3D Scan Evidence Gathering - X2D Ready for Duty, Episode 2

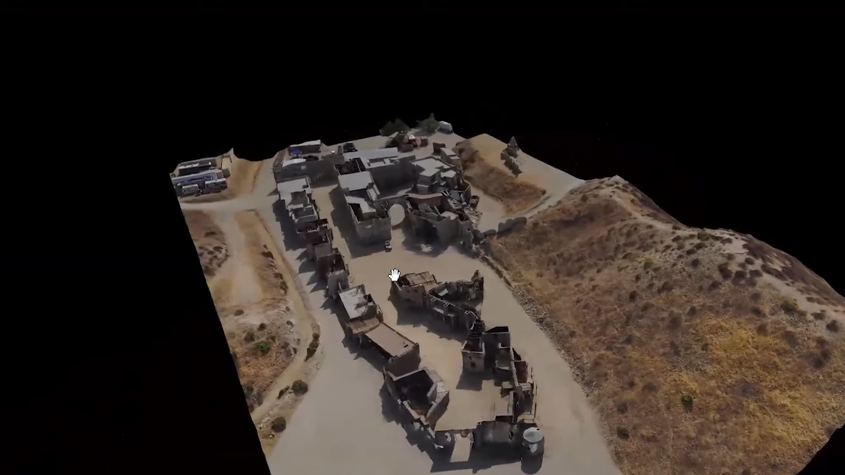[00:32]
objects, or even maps of entire areas with a simple user interface that can be learned in minutes.
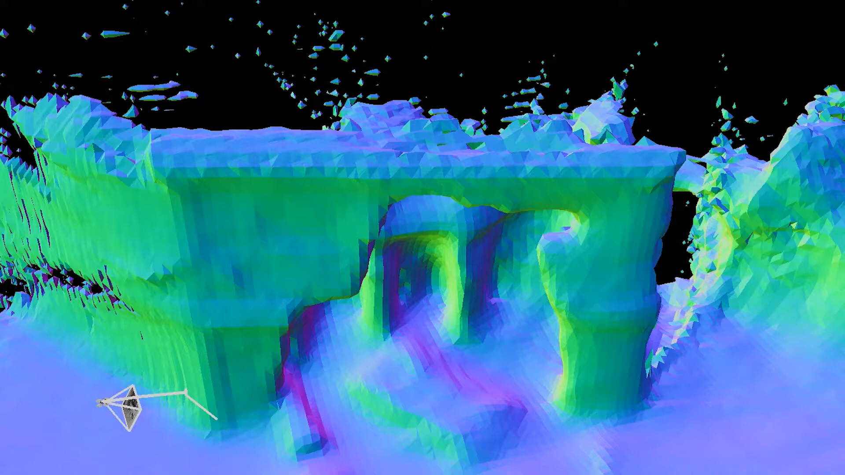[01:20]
Utilizing its powerful NVIDIA Tegra GPU,
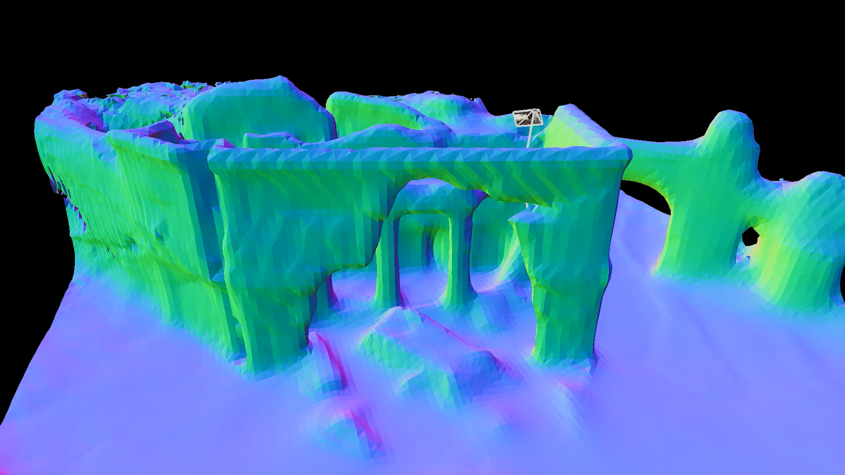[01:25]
the X2 simultaneously begins to generate a 3D reconstruction in real time.